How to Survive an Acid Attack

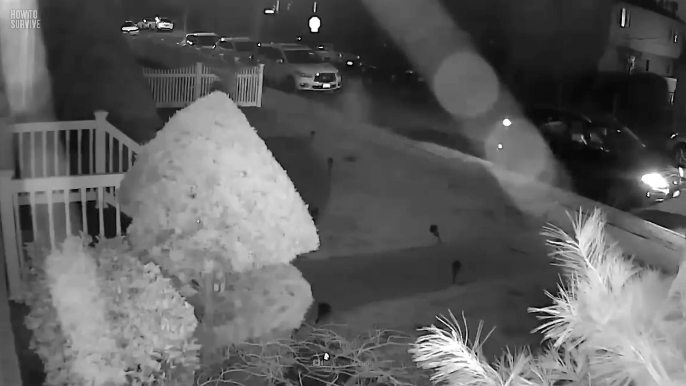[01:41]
a stranger poured a cup of battery acid on a woman's face outside her home in Long Island.